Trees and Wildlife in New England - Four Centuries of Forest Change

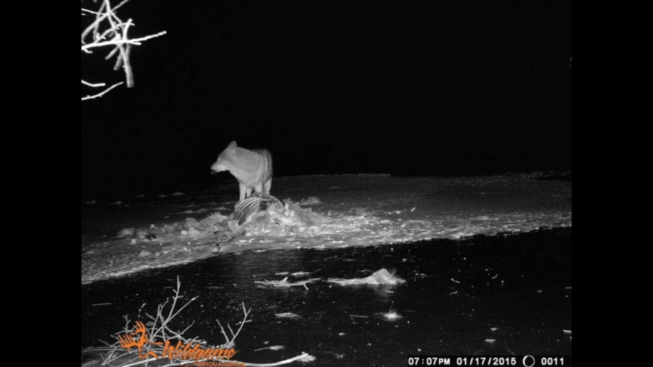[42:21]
And so by this time I had myself a digital camera, and luckily it was right at the edge of the forest, so I was able to put the digital camera right there and was very excited to be able to watch night after night the creatures come to scavenge the carcass. So here's the coyote, and here is a red fox. And most of the pictures were fox. It was foxes either by themselves or in groups. Boy, were those nervous foxes.
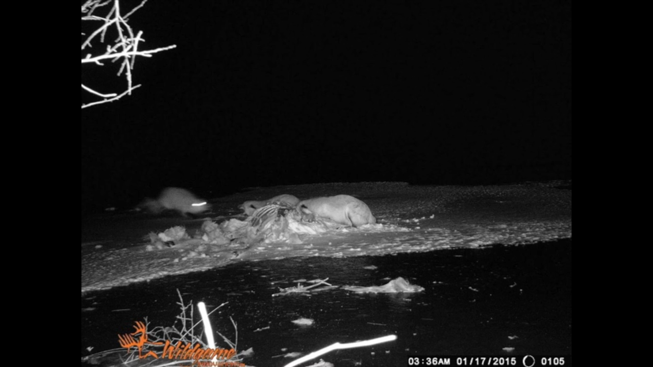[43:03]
there, but then a third came along. And so here's a zoom in on this picture. The ears back, three's a crowd. Only two, this carcass is just for the two of us. Disappear, please.
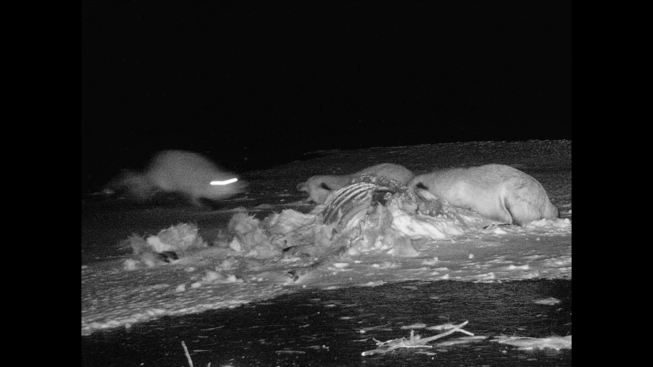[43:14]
And here again, looking for the coyote. I got many, many pictures of these animals. I happened to have one of the coyote and one of the fox in the same place, and I used Photoshop to superimpose them to give us, so you can see why the fox, why a coyote could prey on a fox.